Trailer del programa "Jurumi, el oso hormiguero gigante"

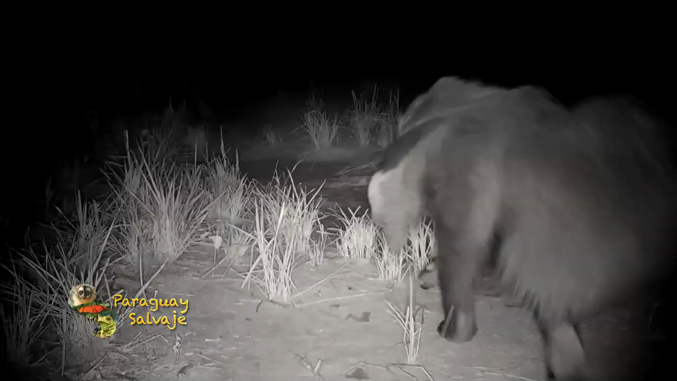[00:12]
es una de las especies más interesantes de nuestra fauna paraguaya. El Yurumí, el oso hormiguero gigante. Este sábado a las 18 y 30 horas por el 13.